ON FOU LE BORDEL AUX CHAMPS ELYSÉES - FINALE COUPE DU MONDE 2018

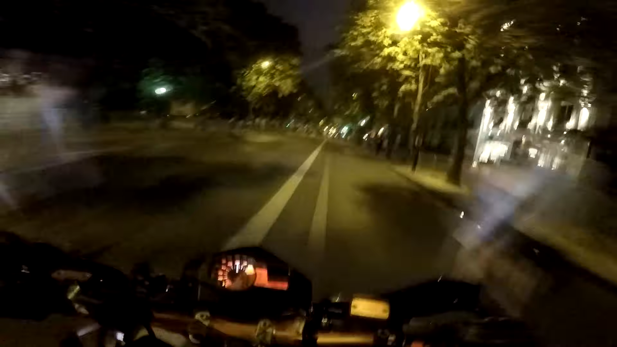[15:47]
Imagine juste, j'aurai mon pot là. Oh là. Non mais hey, ils sont débordés de ouf les flics, je crois cette zone elle est fermée de base.
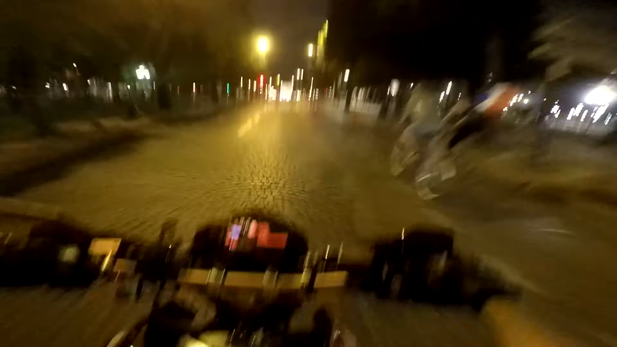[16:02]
Hein.
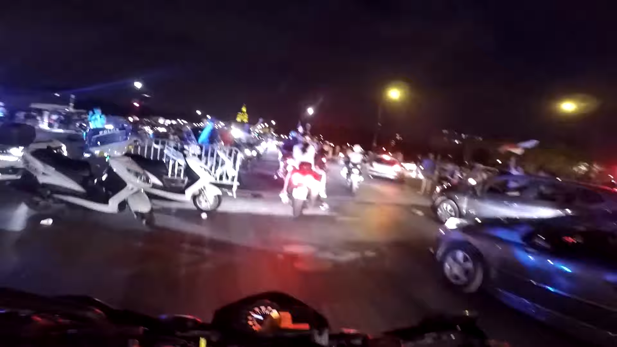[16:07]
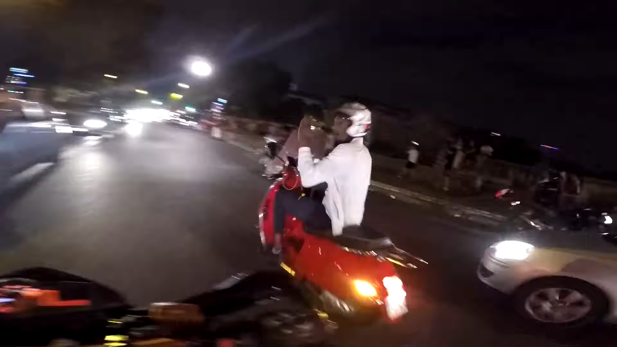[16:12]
Ah, on n'est pas bon. Non, je vais faire demi-tour. Hein.
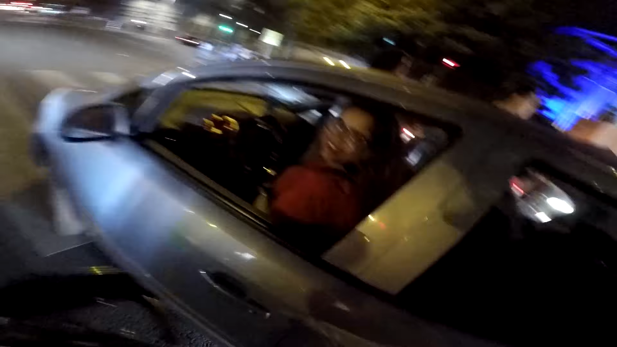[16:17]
Oh là ils ont paniqué.
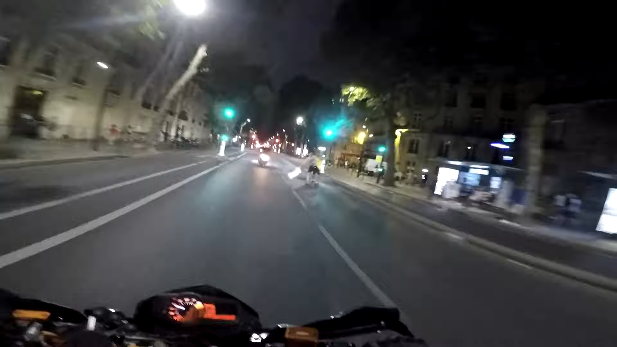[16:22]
Mais du coup je fais comment, wesh? Tout est sous sens interdit. Bah du coup on va devoir prendre les sens interdits, hein.
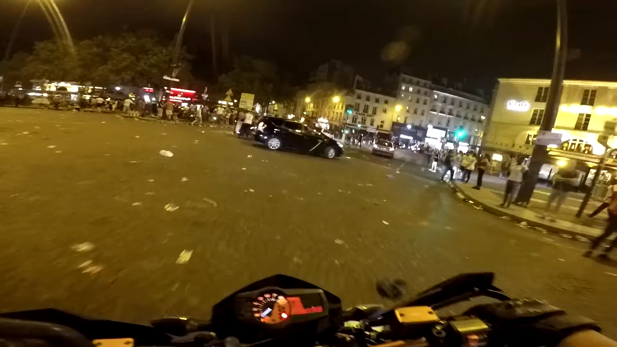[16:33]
Vu qu'on est autorisé. Parce que tout ça j'ai l'impression c'est fermé de base, tu vois.
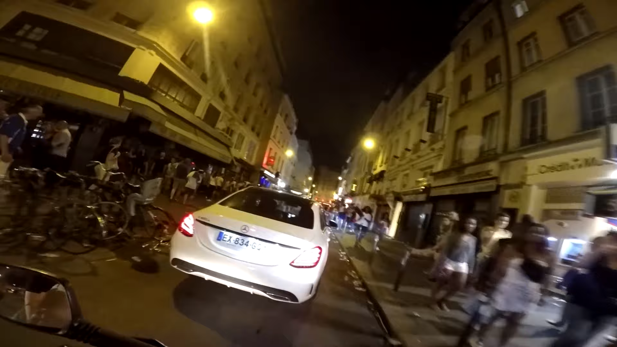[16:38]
Je sais pas, c'est chelou de ouf. En fait je crois ils ont pas barré toutes les routes. Là on s'est retrouvé à l'intérieur.
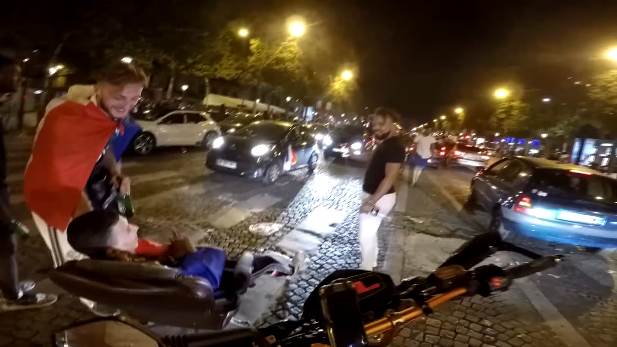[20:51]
Ah ouais, le Zbel ici aussi hein. Ah ils sont tout bloqués eux.
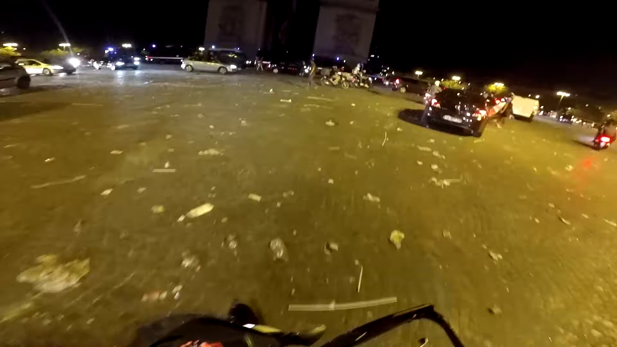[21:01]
Ah ça a été le Zbel ici hein. Putain tout est cassé là. Bon bah encore un autre qui a été endommagé hein.
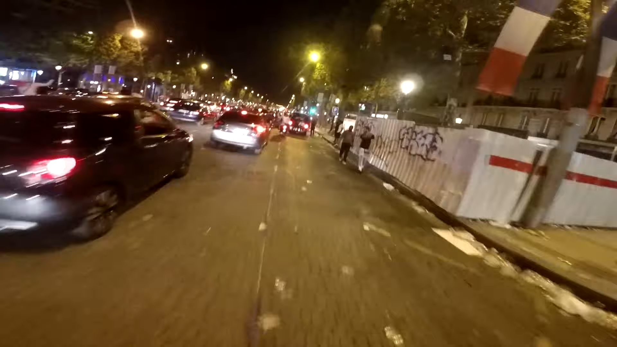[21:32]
Ah ouais, c'est un bordel hein. Ah ouais, ils ont niqué un truc là-bas là. Et moi qui croyais que c'était la fin, c'est pas du tout la fin. Ah ouais.
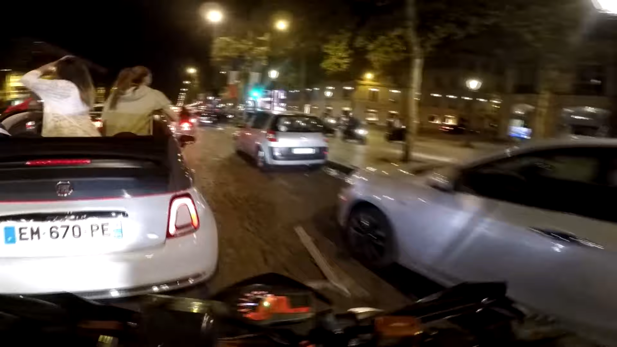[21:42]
Ouais, terrain de cross. Ah ouais. Ah ouais. Ah le Zbel.
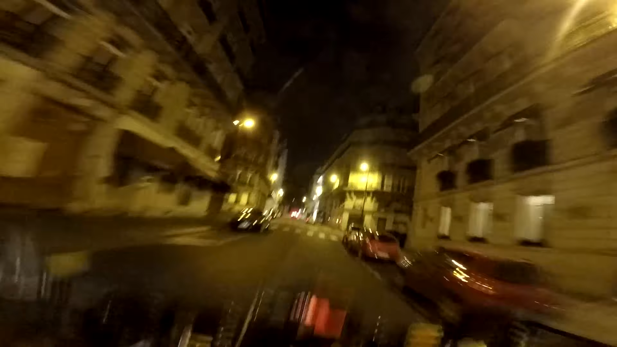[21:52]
Une grosse force aux éboueurs pour demain là, la vie d'homme. Wow. Et c'est pas que ici en plus hein, c'est partout.